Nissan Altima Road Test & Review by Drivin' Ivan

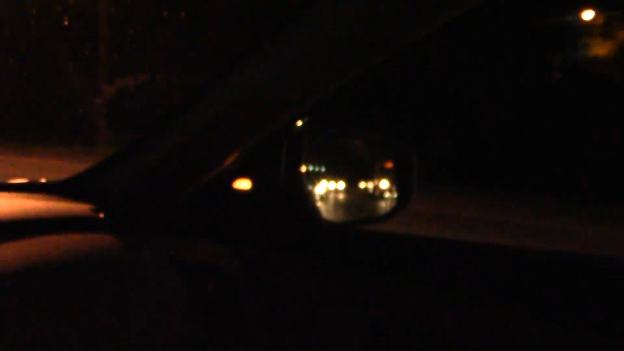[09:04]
And this Altima is looking out for me. And also, I've got the cruise control set to 65 miles an hour. And I'm not going anywhere near that. I'm going like 56. Why?
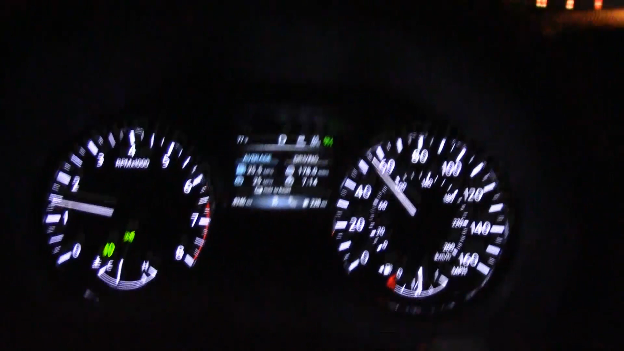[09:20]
Because traffic's not moving that fast. But if traffic were to speed up, it'll speed me up. If this truck suddenly slams on its brakes, then the Altima will slam on its brakes for me.
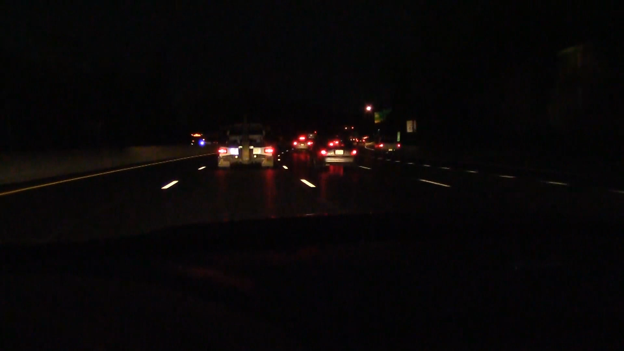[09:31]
It's always looking out. Great safety features here. And checking out the night look of the Altima. And I like it.